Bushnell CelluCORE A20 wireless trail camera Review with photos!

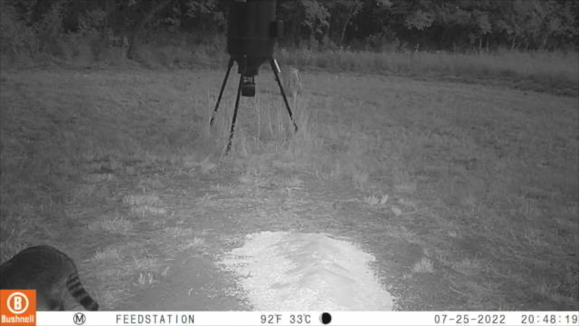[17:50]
We had a raccoon come in here right before dark. And then we'll go on to the actual nighttime photos.
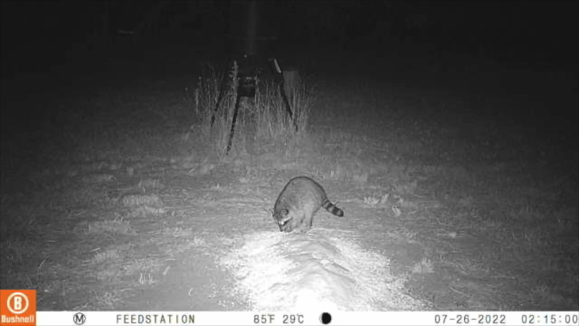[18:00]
So raccoon came in at 2.15 a.m. One of these I requested high def on, so this one. So this one I was sent in for a high resolution picture. That was at 2,217. The nighttime photos doesn't show a whole lot, but it did clear it up a little bit, I do believe.